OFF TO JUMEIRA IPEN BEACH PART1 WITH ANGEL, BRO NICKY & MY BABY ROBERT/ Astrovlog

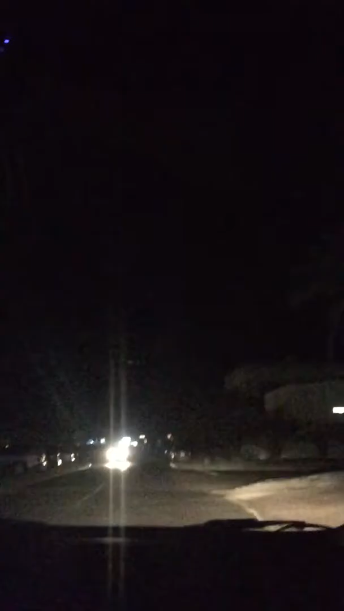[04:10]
Yan, yung Salt. Hindi siya kami pupunta. Nakita, pinapakita ko lang sa inyo, mahayop kayo. Yan. Turn left kami. Iikot kami. Yan na yung beach. Ang daming tao. Maraming tao ngayon, ha. In fairness. Ito yung mosque. Oh. Malaking mosque din yan.